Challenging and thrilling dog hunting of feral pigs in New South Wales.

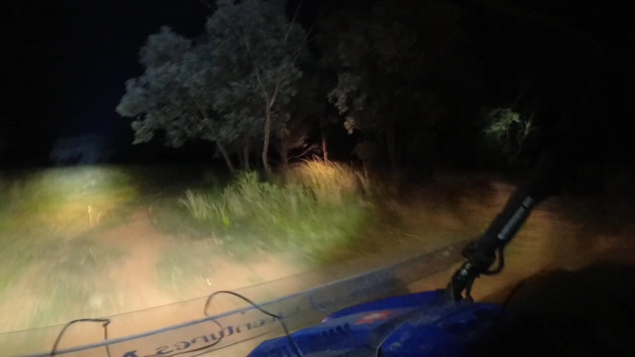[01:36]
Bit of a tree across the road here. Gonna get a little chainsaw.